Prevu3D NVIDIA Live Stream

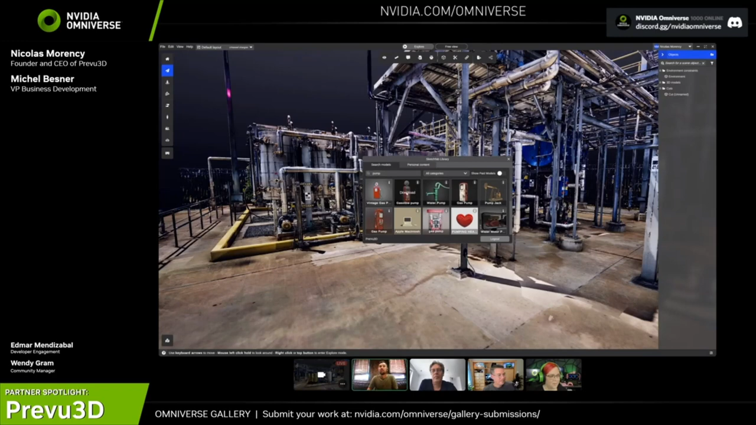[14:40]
We made a partnership with Sketchfab, which is the largest 2D library in the market. So, directly from the app, you can start to do virtual staging. So, let me just pick a gas pump. I thought it was kind of a fit for this space. And import it in the app in real time.
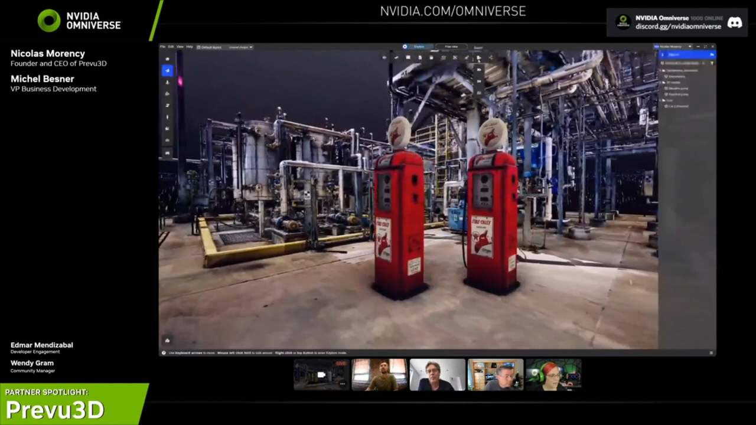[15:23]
You can also bring any data from AutoCAD, Revit, and any other 3D software out there that generates the various all from us that we support. So, it's pretty open. Absolutely.
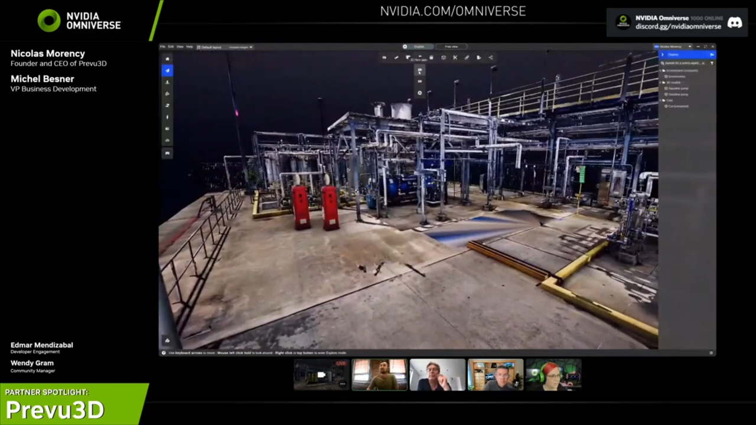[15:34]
So, if you have an AutoCAD floor plan, you can import it in real time in the app. So, you can just go, I don't have this specific one, but let me show you. Let's open a DXF file.
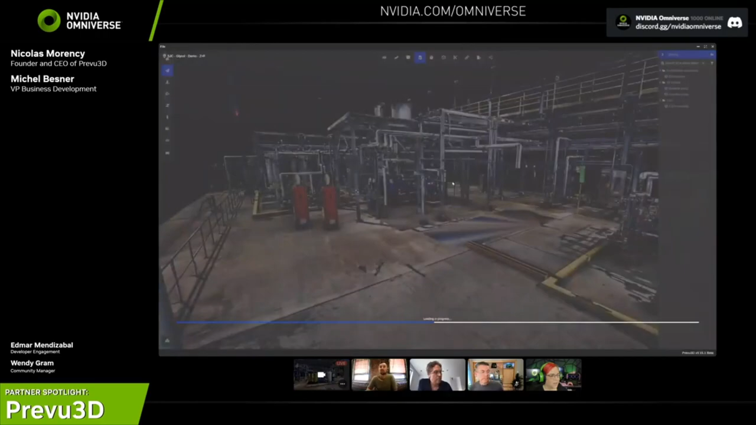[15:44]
I can overlay my DXF file.
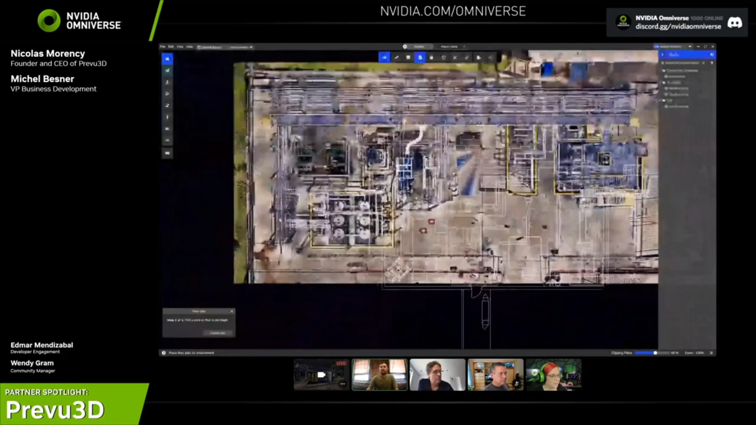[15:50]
I can select all my layers. I can just put it there. And now, I can start to validate, is my floor plan actually good with it? What is it good? In that case, don't worry, guys. It's not actually the scene, so it's not that off. That's kind of the starting point for many of the clients which are starting with only a floor plan of their space. And over the day after we left the site, they now have a 3D model to really navigate through.
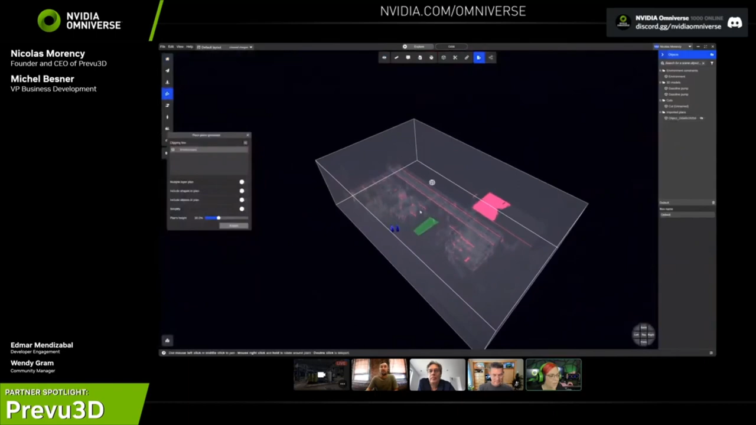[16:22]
I love how the floor plan is color-coded, too. That's really helpful. Yeah, so, one other thing that is super important is to kind of consider the path.
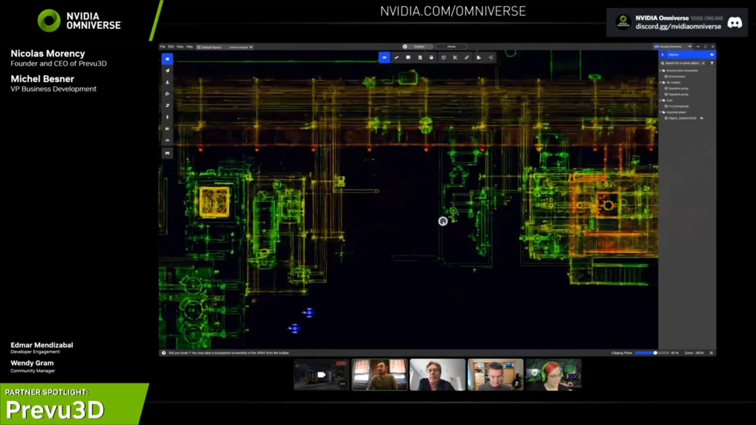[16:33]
So, like I was seeing a bit earlier, this site now could be exported back to AutoCAD. Let me show you how it works. So, I could take a subset of this space. Let me just take a little clip of an area, just so we don't waste all our time on it.
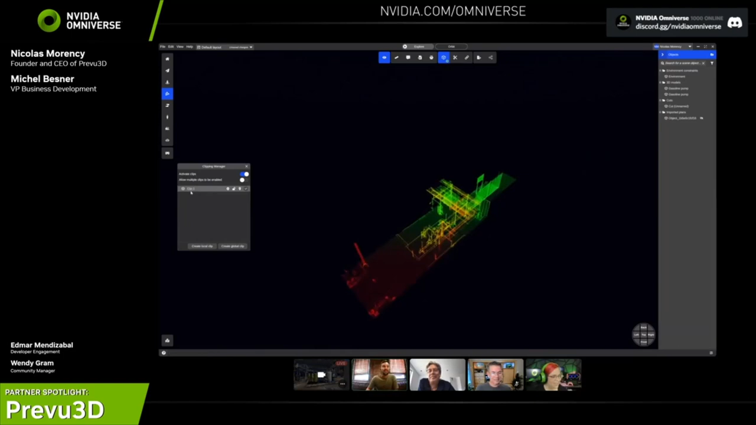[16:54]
If I click that clip now, I can export it out. You saw previously they could export a 2D floor plan, but let's just see what a AutoPhoto looks like.
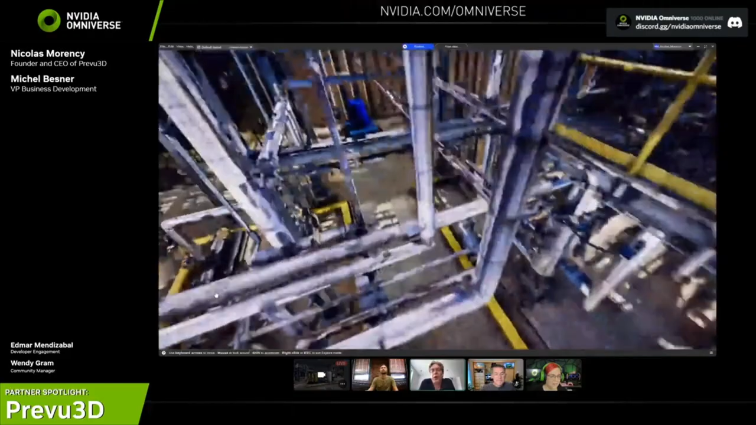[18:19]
And so, the first thing we've done is to enable the export of the USD files, as Nick showed you earlier. And I think, Nick, you also have a sample at some point we could show of a piece of an asset that was imported to Omniverse.
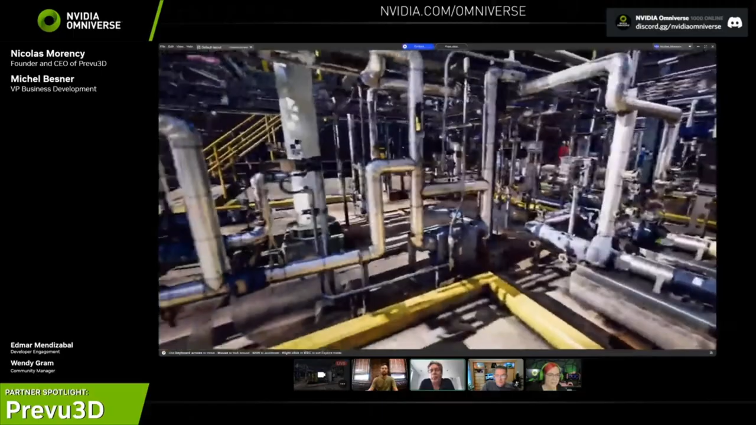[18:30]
I don't know if that's something you want to show now. Let's try something hard. So, earlier, right before this call, I took this platform that we have over here.
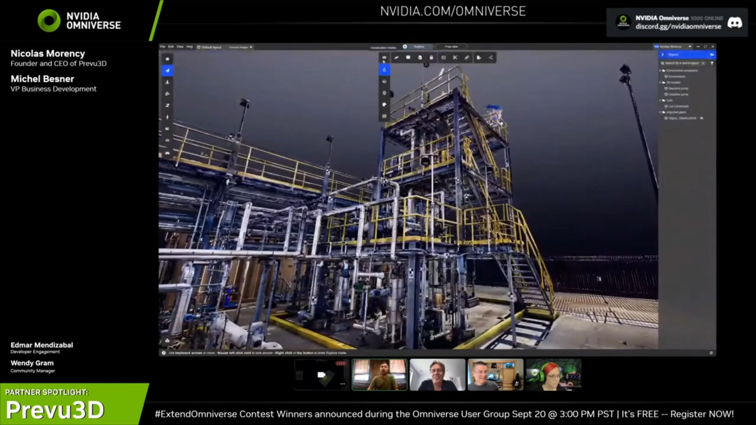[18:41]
So, super high-quality platform from the ZNNF scanner, and I exported it out to USDZ. So, let's see how it looks inside the Omniverse.